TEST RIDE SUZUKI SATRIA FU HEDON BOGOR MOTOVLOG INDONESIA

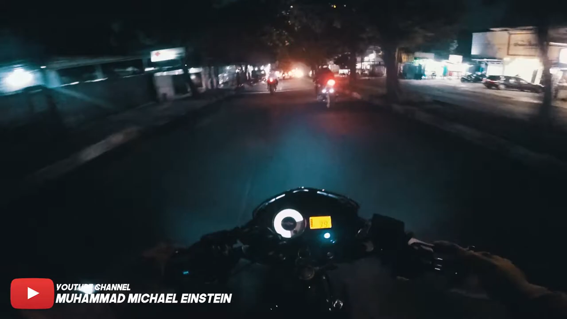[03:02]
anjing enak banget ininya sih enak nih apa sih namanya operan koplingnya ringan kalau yang silangga itu berat anjir anjay rem belakangnya juga pake misalnya tuh eh enggak ada anjing oh ya rem belakangnya nyangkut katanya ke header what